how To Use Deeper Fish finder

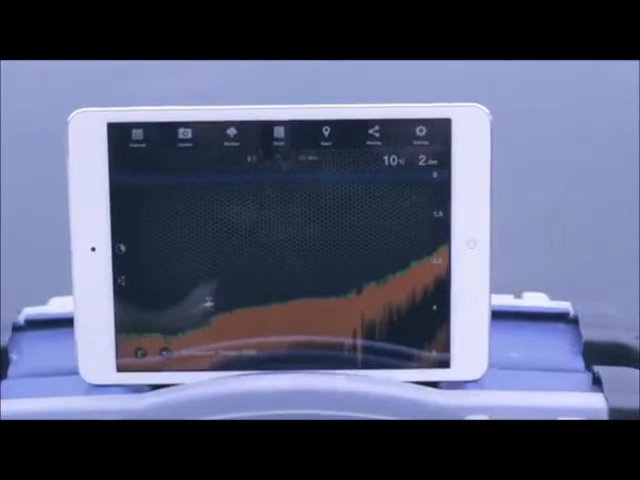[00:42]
from banks and shorelines to kayaks and boats, and even for ice fishing. How to use Deeper?
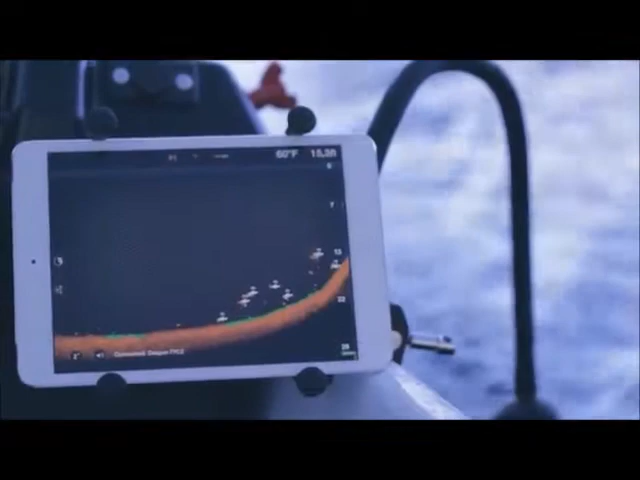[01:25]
On screen: water 60°F
10 seconds and you're ready to go.
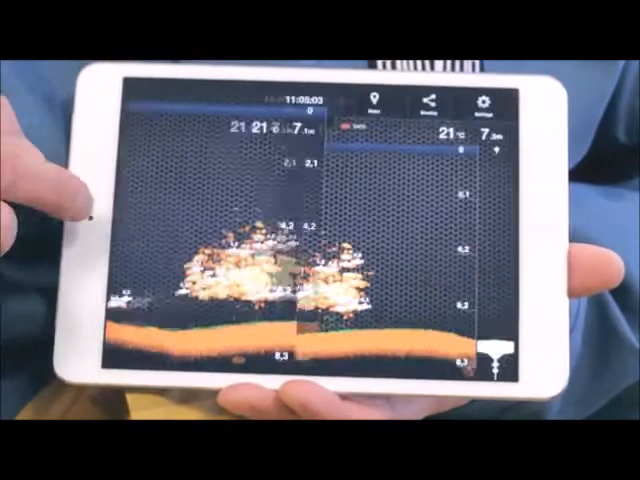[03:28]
The settings allow you to choose between two types of views. In Basic mode, only the depth, bottom contour, and fish ID is shown.
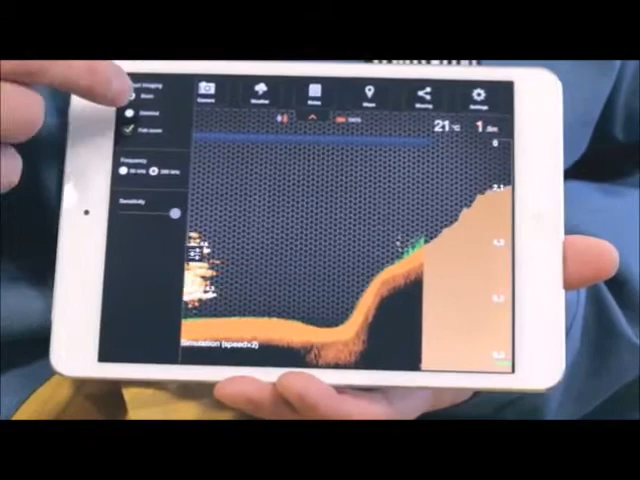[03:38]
On screen: water 21°C
This will tell you if the bottom is soft or hard.
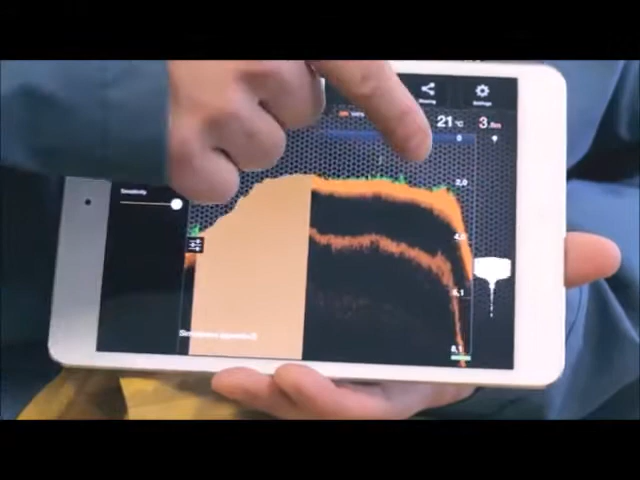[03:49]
On screen: water 21°C
Full details of this will be in the instructions.
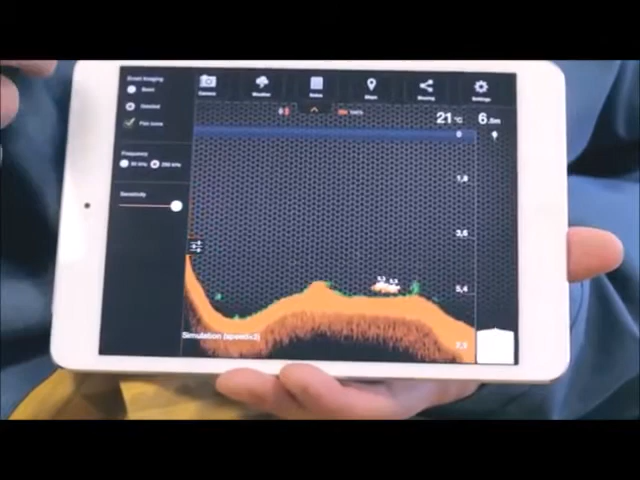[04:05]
On screen: water 21°C
Less sensitivity will filter smaller obstacles.
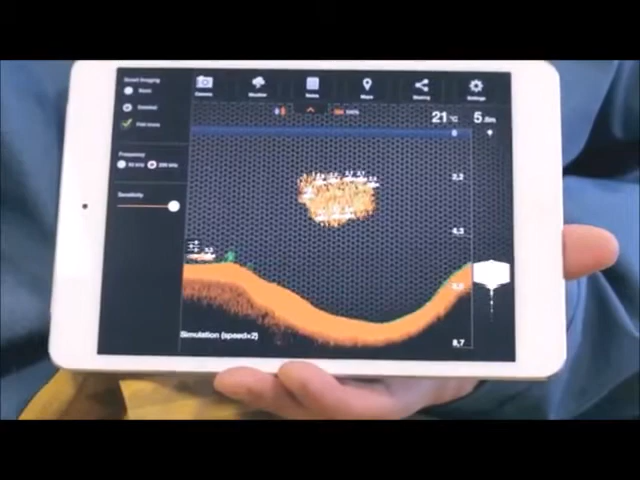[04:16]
On screen: water 21°C
On the bottom left, you can use three buttons.
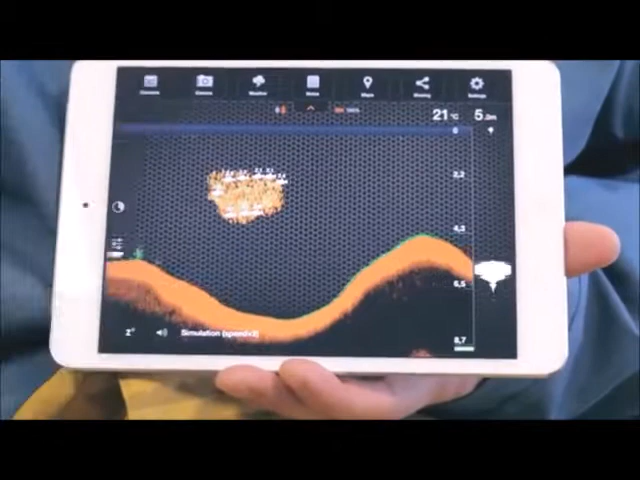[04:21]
On screen: water 21°C
The reconnection button, only present in the Android version, is used if the Bluetooth connection was lost.
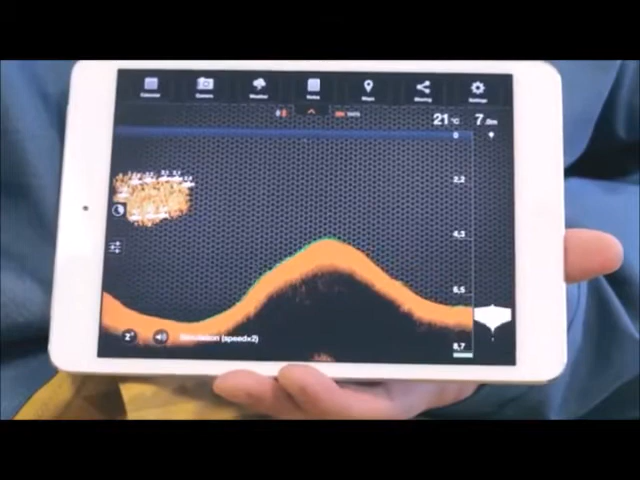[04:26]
On screen: water 21°C
The snooze button sets Deeper into sleep mode, while Deeper is in the water, but is not used.
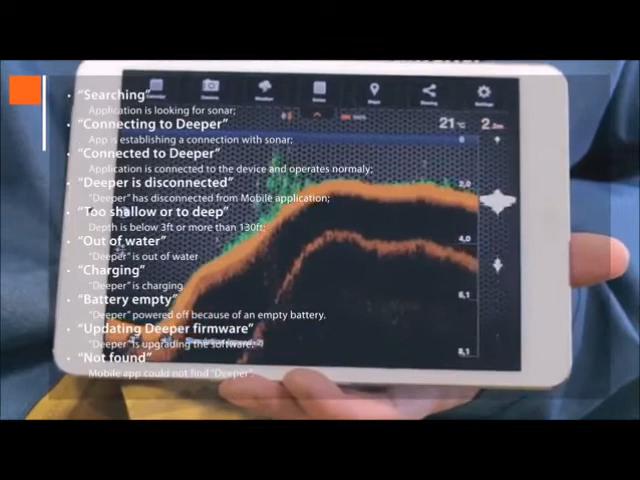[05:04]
On screen: water 21°C
Out of water shows that Deeper is out of water.
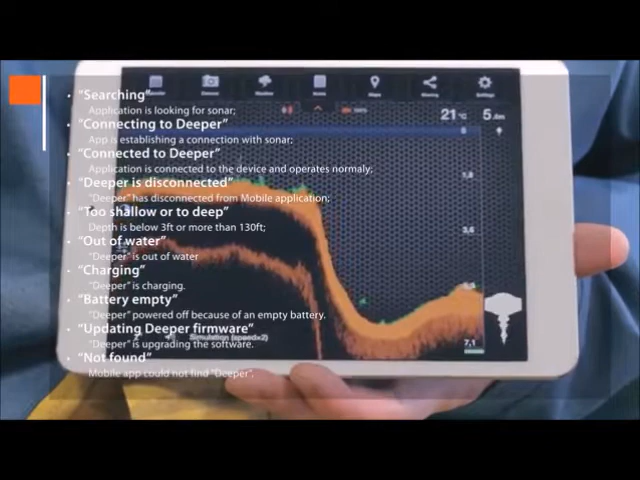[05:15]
On screen: water 21°C
Updating Deeper firmware is when Deeper is upgrading the software.
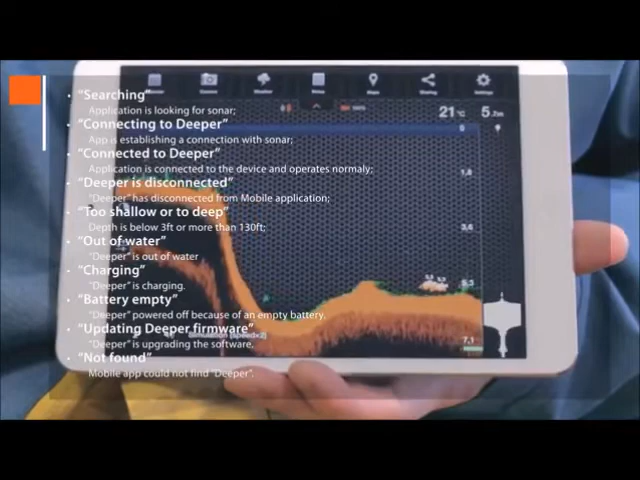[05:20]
On screen: water 21°C
And, not found, means that the app could not find Deeper.
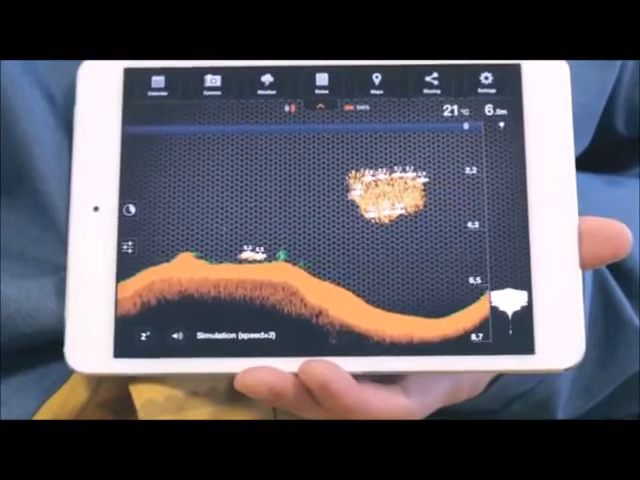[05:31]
On screen: water 21°C
The Bluetooth connection sign and the Deeper battery level icon.